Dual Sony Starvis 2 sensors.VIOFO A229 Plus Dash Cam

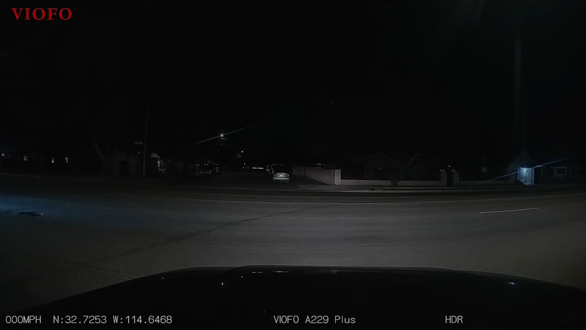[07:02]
well the night drive was a little perplexing try as i might i couldn't get rid of that reflection the star pattern from the bright lights i've come to think that it's not the camera i've tried all the different functions i've tried adjusting the polarizing lens cap the hdr function i think it's an anomaly in the windshield of my jeep or the polish on the outside or something